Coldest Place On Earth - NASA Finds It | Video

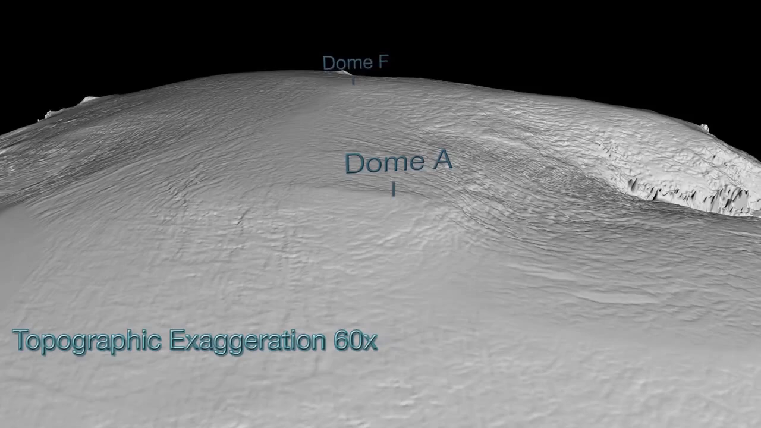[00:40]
There's a lot of atmospheric science and climate science that's behind what produces the coldest temperatures in Antarctica. The home of all of that is this area along the ridge,
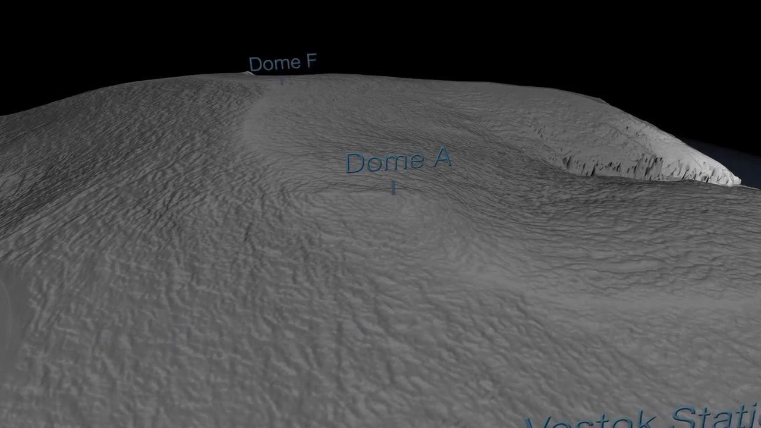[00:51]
the highest part of the ridge in East Antarctica where if conditions are right,